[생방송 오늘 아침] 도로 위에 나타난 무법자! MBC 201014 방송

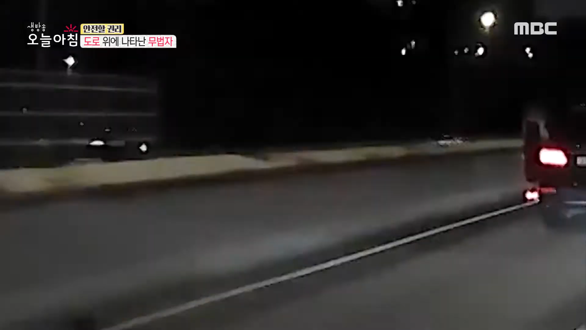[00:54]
어머어머어머어머어머. 굉장히 위험해 보이죠. 자동차만 통행할 수 있는 자동차 전용 도로는 물론 인도 위 사람들 사이를 질주하기도 합니다.